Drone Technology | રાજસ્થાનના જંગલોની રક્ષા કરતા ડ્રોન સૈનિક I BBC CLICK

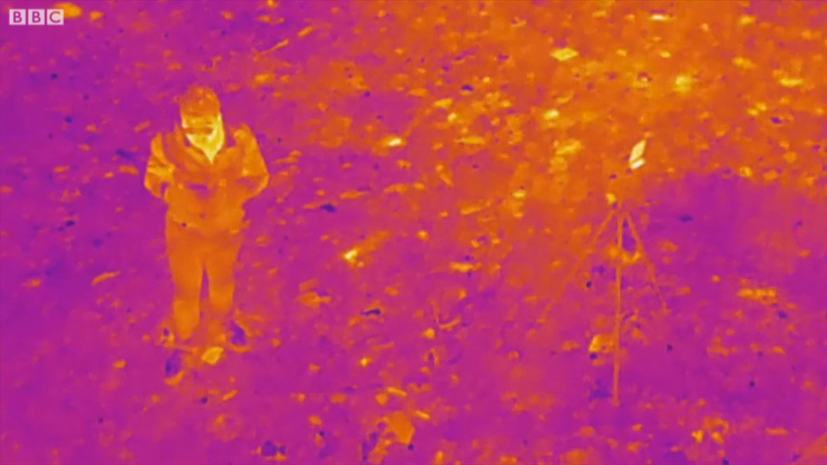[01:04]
में थर्मल कैमराज लगाए गए हैं जो रात में
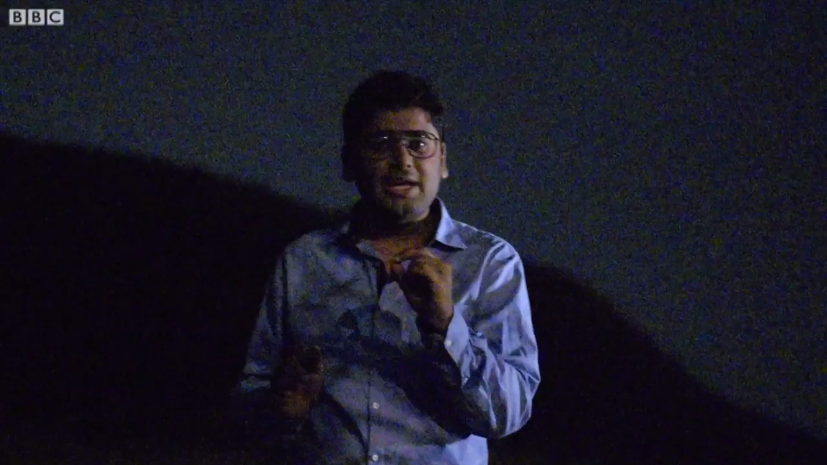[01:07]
आपके बॉडी टेंपरेचर को डिटेक्ट कर सकते हैं
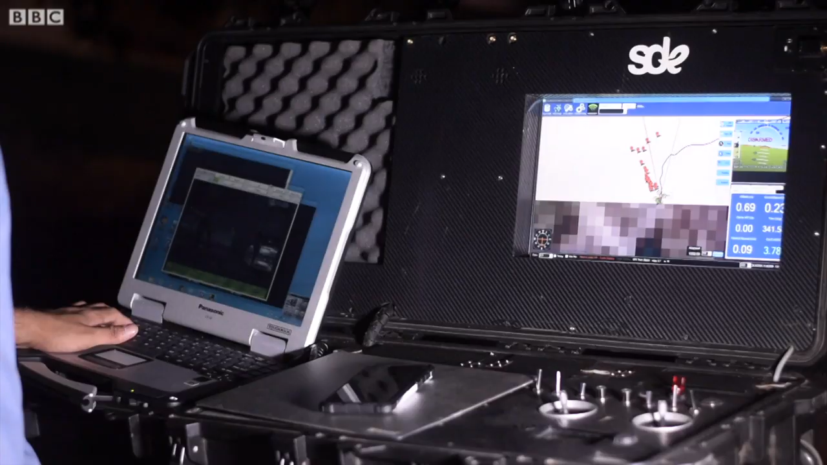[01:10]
एक पॉर्टेबल डिवाइस पर आ ड्रोन्स नू रिकॉर्डिंग
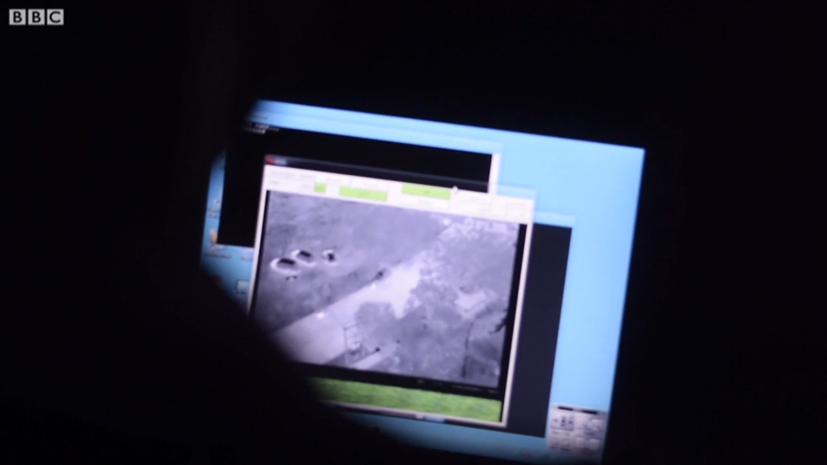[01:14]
जोई शकाई छे रियल टाइम ट्रेकिंग नी मदद थी सररता थी तेना लोकेशन सुधी पहुंची शकाई छे